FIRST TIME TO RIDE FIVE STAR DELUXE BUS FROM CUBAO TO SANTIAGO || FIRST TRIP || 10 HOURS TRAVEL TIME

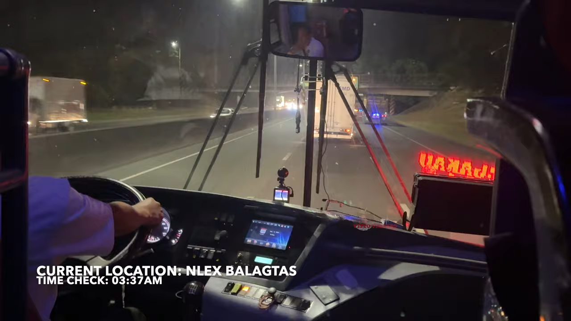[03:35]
Exactly 3:37 a.m. ang current location natin is NLEX Balagtas.
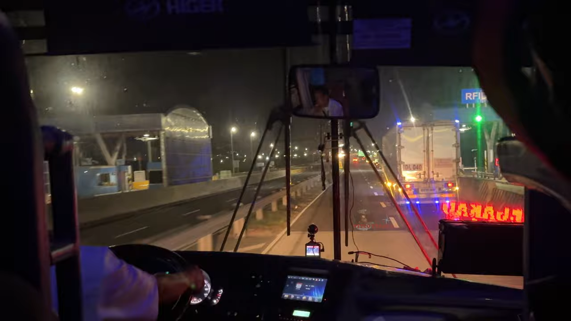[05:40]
Okay, time check natin is 4:22 AM. Current location natin is SETEX, Mabalacat City, Pampanga.